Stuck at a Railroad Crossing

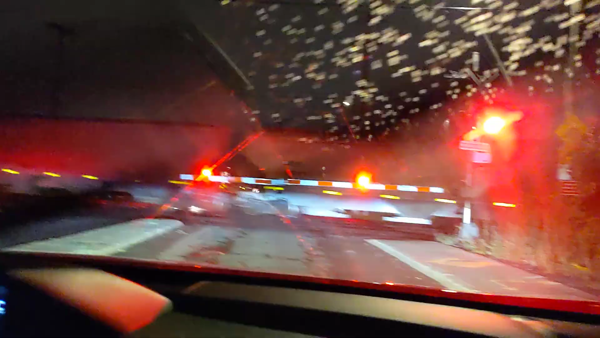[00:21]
Wow, that's loud. That's loud, these are the old ones. Oh wait, no it's not yet. Oh, it has a helper right in the middle. What? So that must be a long one. That's a heavy one. Oh my god. I was going full throttle, it was very loud. Oh my god, that's wild, that's a long one. That one's noisy.
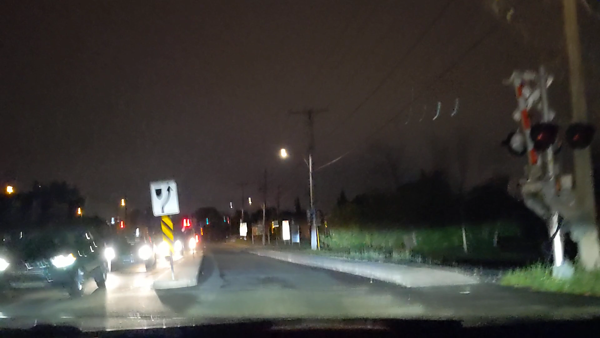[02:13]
Then everything shuts off. Yeah. Here you go guys.